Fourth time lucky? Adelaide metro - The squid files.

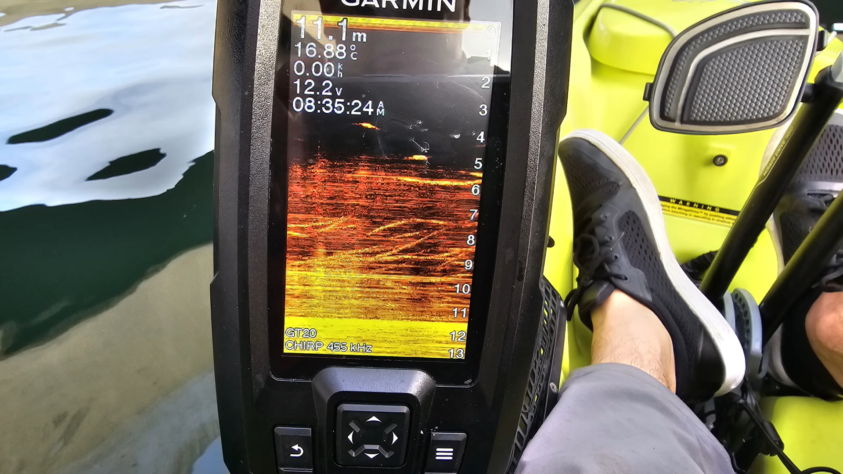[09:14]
On screen: depth 11.1 m, water 16.88°C
Heap of fish about between 5 and 9 meters down. I'm gonna drop a bait down.